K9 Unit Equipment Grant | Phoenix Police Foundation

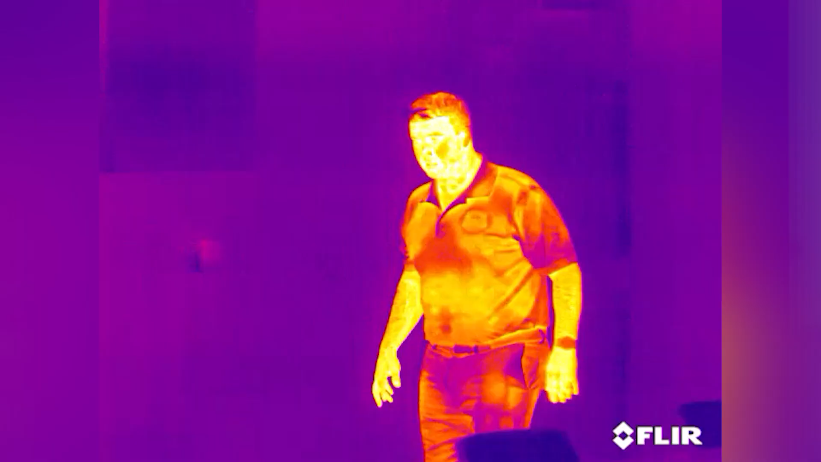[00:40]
So it enables us to see inside bushes or really dense trees or vegetation to see if there's a person hiding inside that so we can approach that
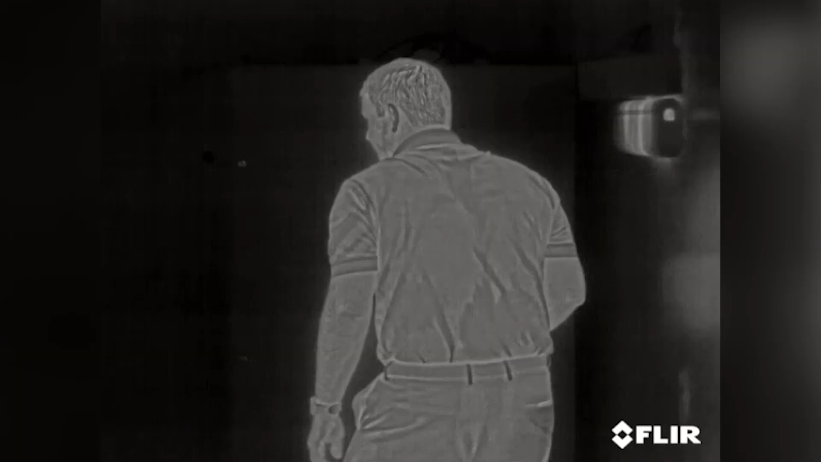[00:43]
person or whoever's hiding safely to us and also safely to them.